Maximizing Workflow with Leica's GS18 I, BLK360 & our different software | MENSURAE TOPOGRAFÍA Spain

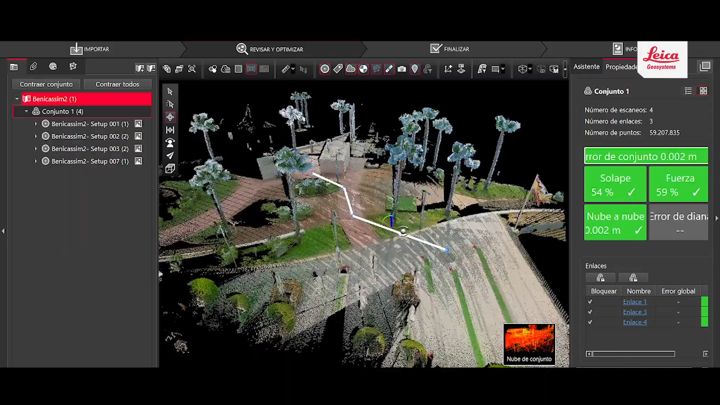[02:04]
nos permite combinar datos tomados con topografía clásica y láser escáner,